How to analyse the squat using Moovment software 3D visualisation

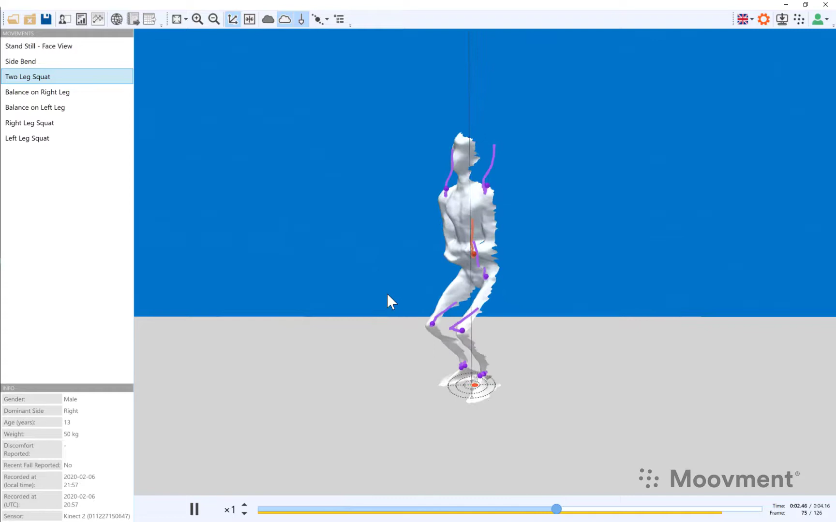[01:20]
you can see those pathways in 3D.
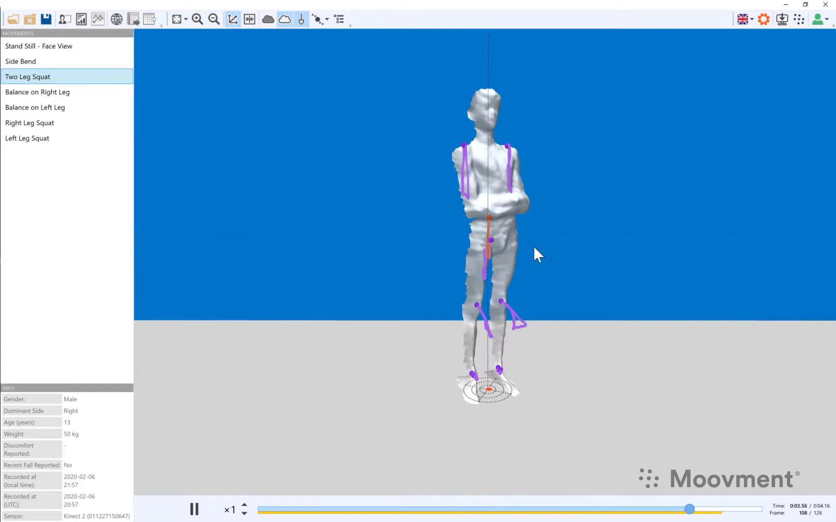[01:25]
The pathways are derived from the XYZ coordinates of all the body parts.
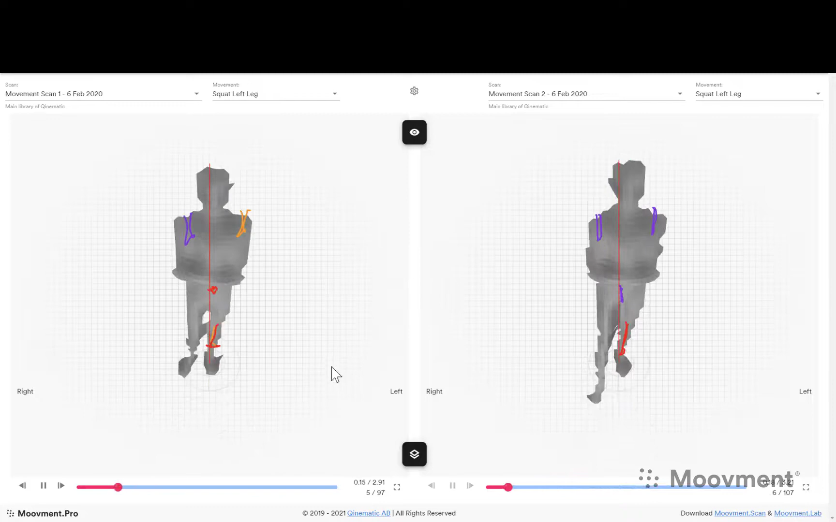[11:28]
apparent when you look at the quality of the movement that the left leg is